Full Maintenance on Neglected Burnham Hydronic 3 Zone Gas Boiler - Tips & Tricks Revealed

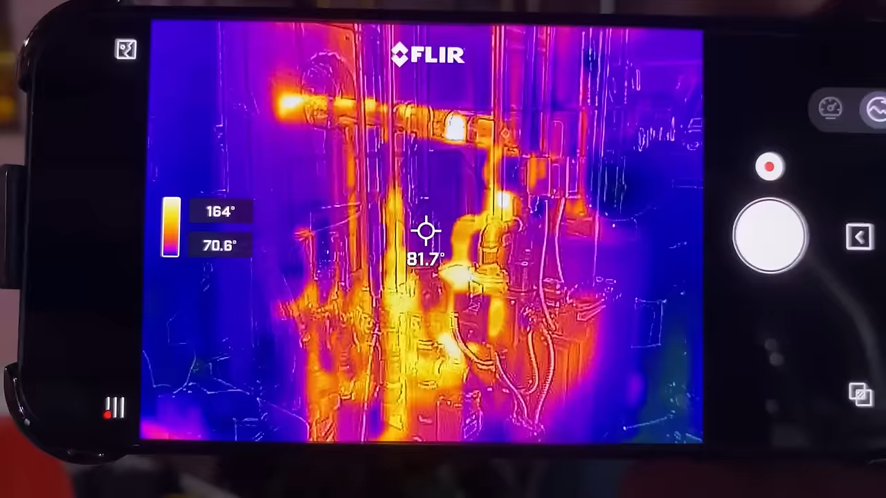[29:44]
This is the model that connects right to your phone.
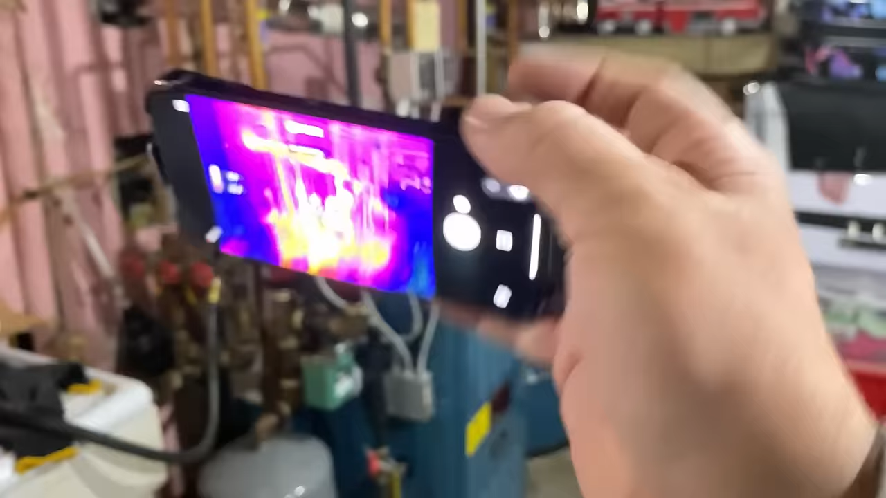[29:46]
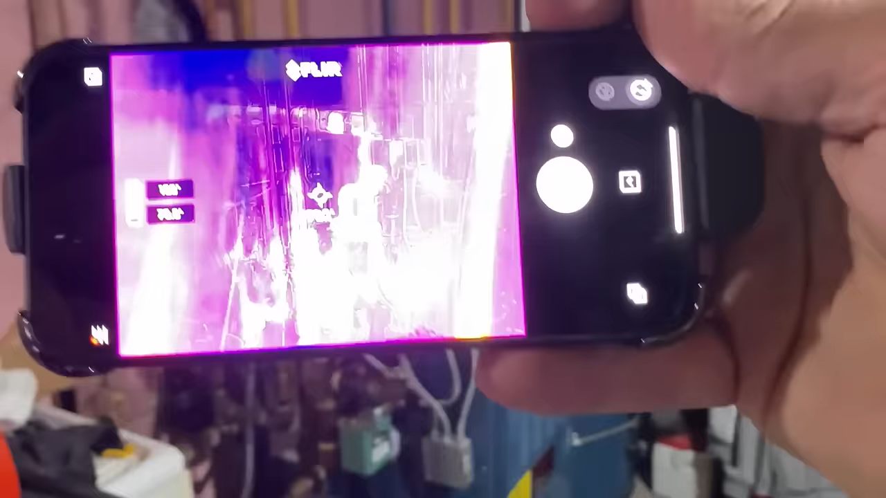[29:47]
I believe it works on Android as well.
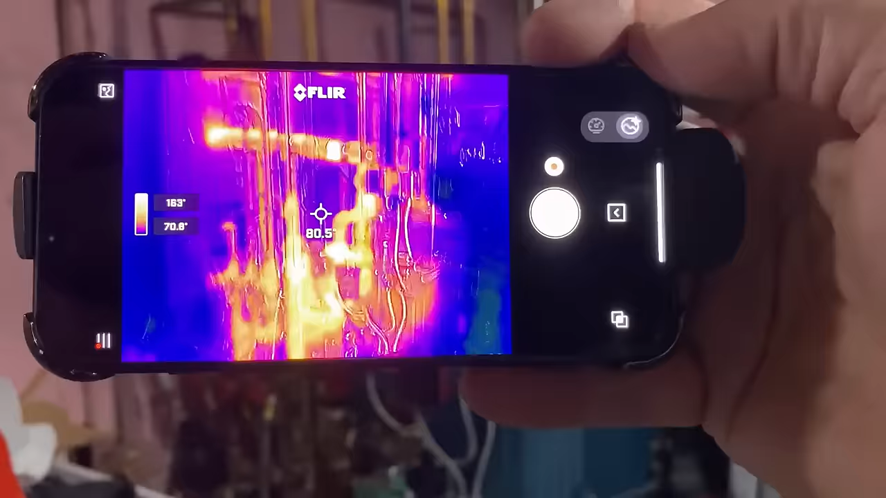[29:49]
It's laggy a lot of times. Maybe needs a firmware update.
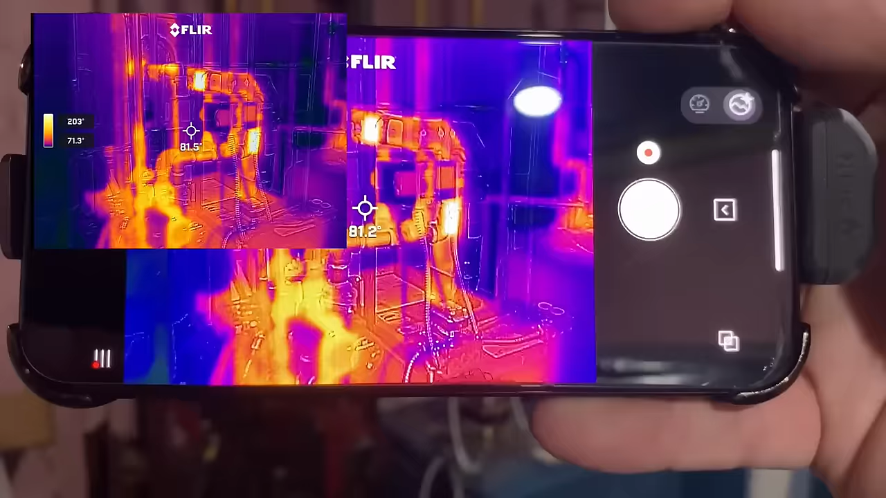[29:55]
But if we take a look at our boiler right here, there's that circulator for the two zone valves.
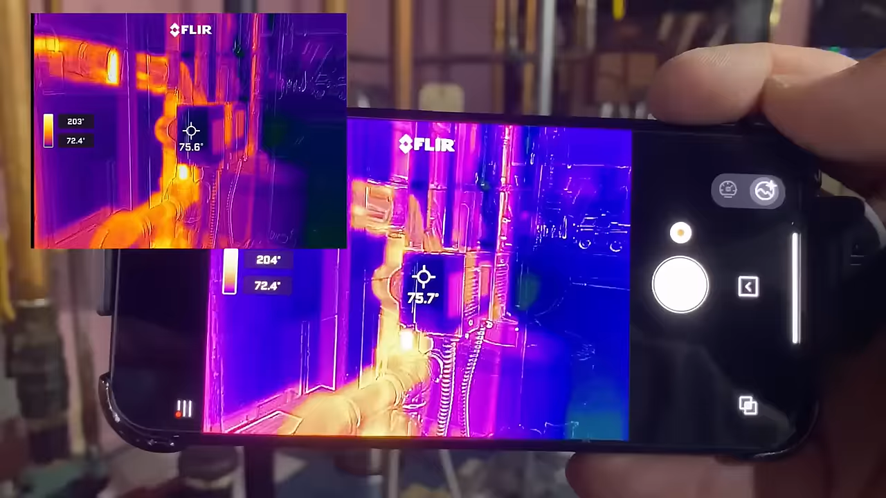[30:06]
seeing the response rate, the refresh rate is kind of weak.
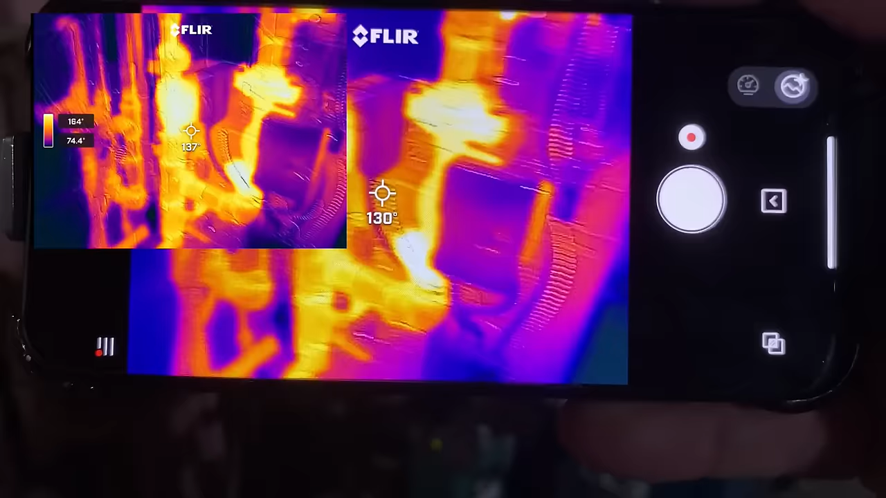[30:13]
Here is that other circulator for the indirect. And as you can see now,
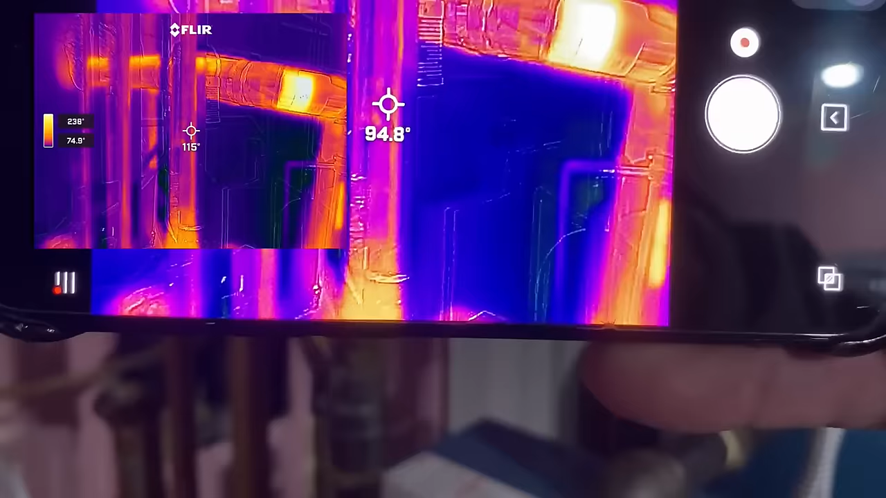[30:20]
we're 100 degrees. Again,
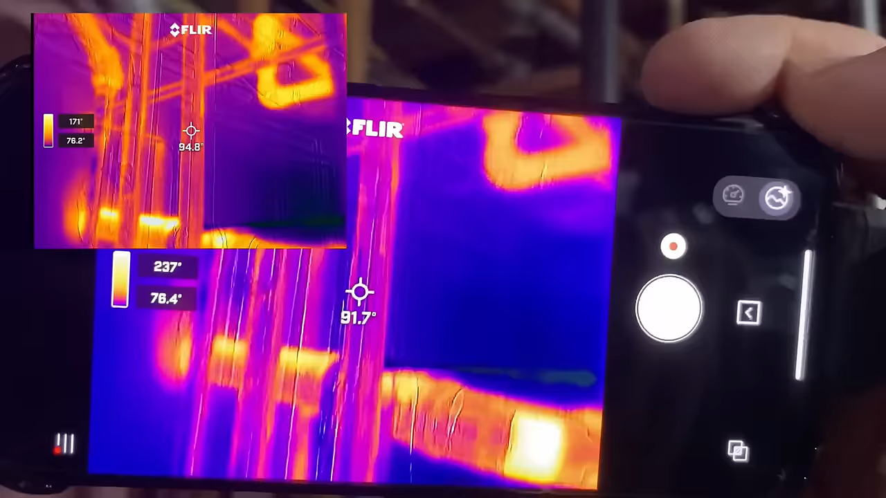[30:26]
we should have a piece of tape on there in order to get a good temperature feel. Otherwise, it's just reflecting off of the pipe.
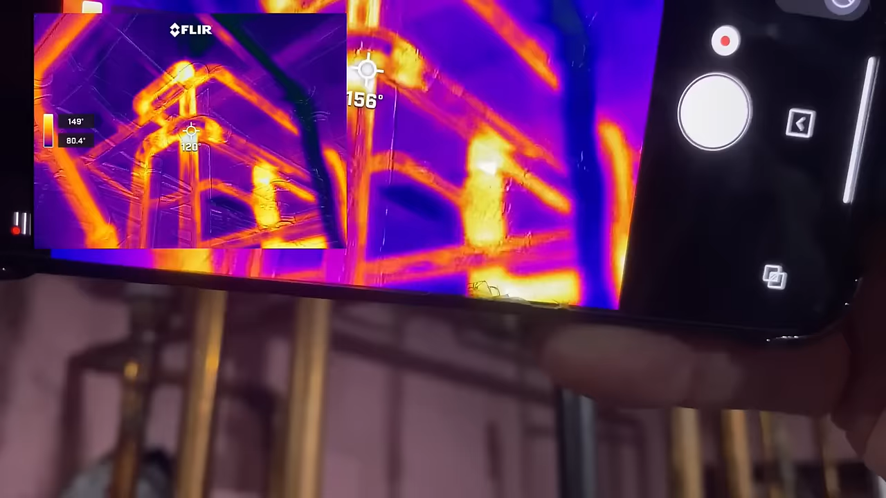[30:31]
So if we had a piece of tape on there, that would really be great.
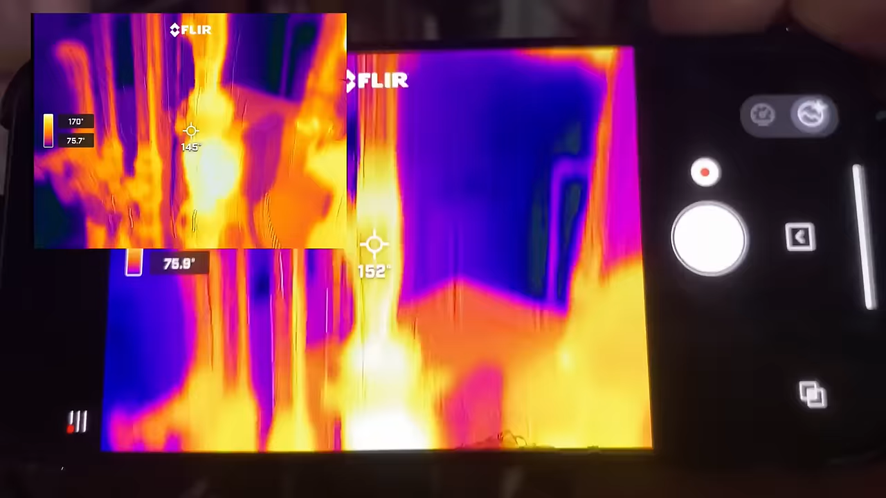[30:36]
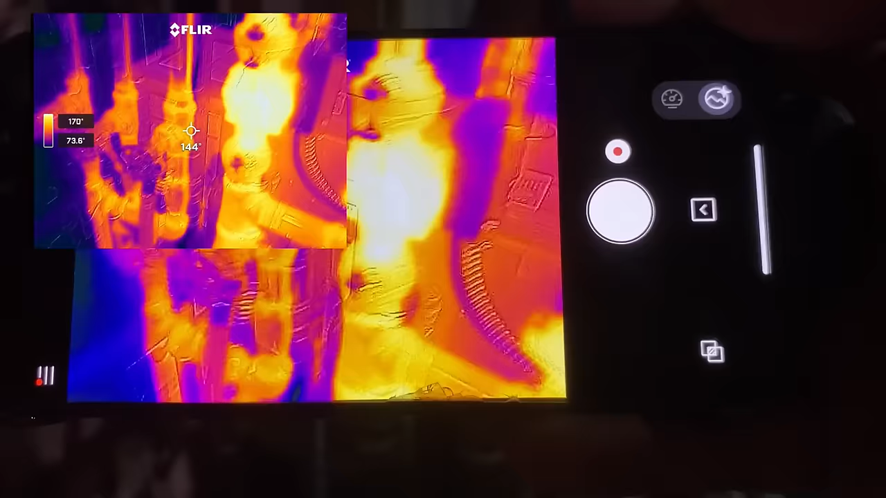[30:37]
Here's that return, which is right there. See, look at this calibrating.
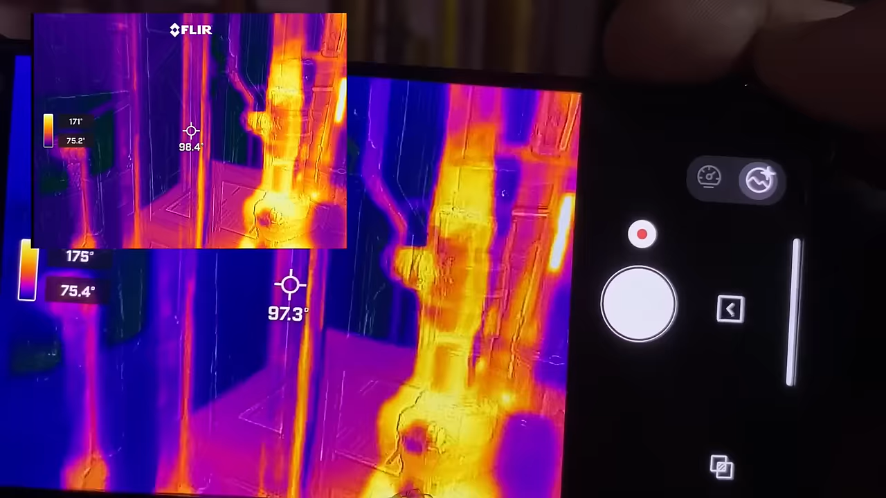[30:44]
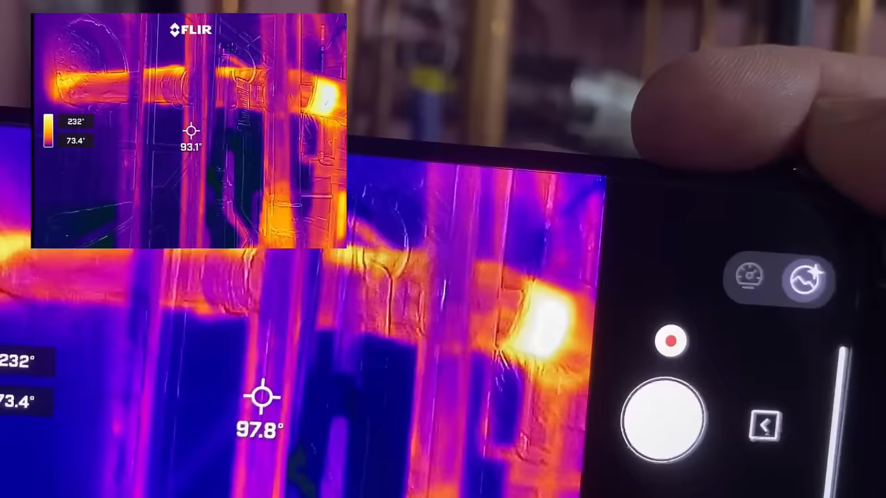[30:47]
Okay, our exhaust pipe, if you want to take a look at that. We still got to cover that little hole that we drilled.